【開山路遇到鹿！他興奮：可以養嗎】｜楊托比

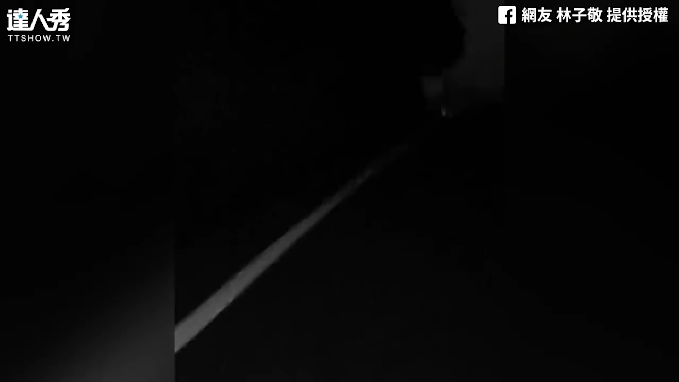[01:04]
啊？ 它会躲起来。 我不知道，我遇到是穿山甲了。 为什么没看到？ 有有有穿山甲。这边这边看到了， 你等一下又被请 过去一次。